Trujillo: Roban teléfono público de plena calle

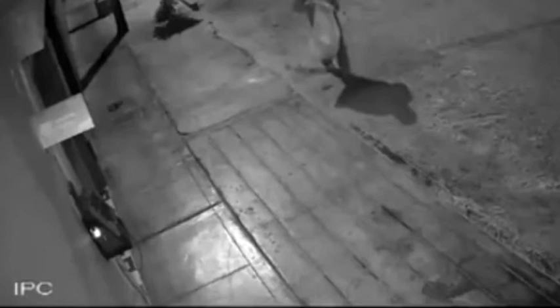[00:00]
Aprovechó la oscuridad de la noche para cometer su fechoría, 4 y 35 de la madrugada del pasado 10 de agosto. Esta cámara de videovigilancia registra el momento en que un hombre,
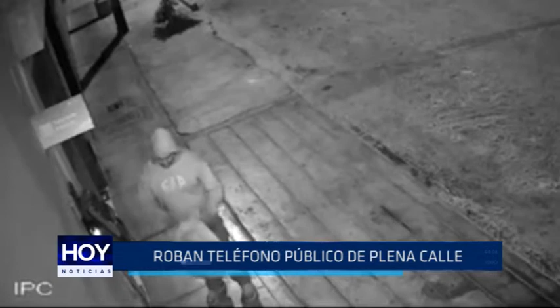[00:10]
con capucha y una bolsa en mano, se acerca hacia una vivienda. El objetivo, el teléfono público que se encuentra a un costado de la puerta. Una vez frente a su objetivo, el individuo dobla y arregla la bolsa para dejarlo en el piso, mira si no hay muros en la costa y empieza a manipular el teléfono público. Luego de unos segundos, se saca la capucha, se hace de hablar por el teléfono y nuevamente lo vuelve a manipular.